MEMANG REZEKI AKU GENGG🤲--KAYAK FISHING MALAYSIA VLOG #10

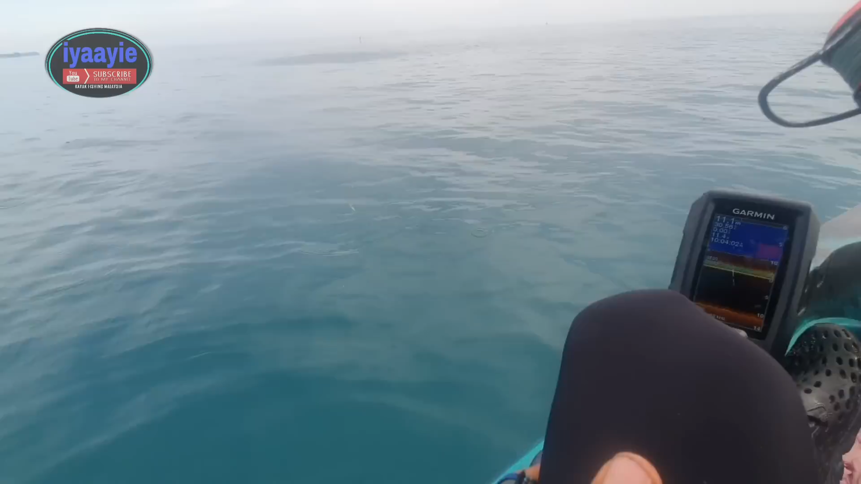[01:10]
Bukan spot lah, tapi aku terjumpa sekumpulan anak ikan. Kalau korang boleh nampak tu, penuh anak ikan.